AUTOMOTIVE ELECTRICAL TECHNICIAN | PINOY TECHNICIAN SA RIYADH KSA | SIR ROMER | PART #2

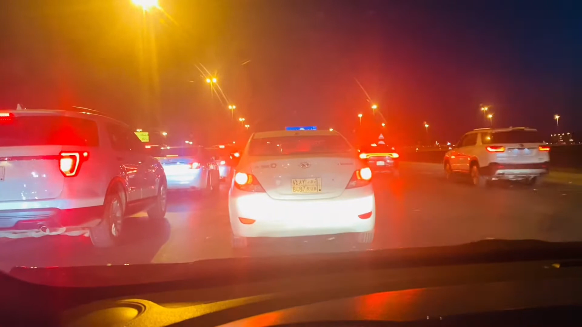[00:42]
Actually, yung iba dyan, actually, itong way na to, papunta na to ng ano eh, ng Jeddah. So, since na mag-holiday dito sa Saudi, so, malamang ang karamihan dyan, eh, paluwas, papuntang Jeddah. O, punta ng Kubar, kasi nga, yung iba kasi, bakasyon na ngayon. Since ang talagang bakasyon pa, eh, Thursday pa, pero kilala nyo naman mga Saudi. Talagang pagdating sa bakasyon niya, una-una yung mga yan.
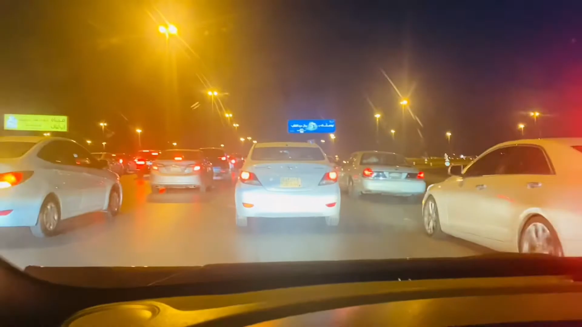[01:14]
Malapit na tayo sa bahay nila Sir Omer. Actually, tinawagan ko na rin siya.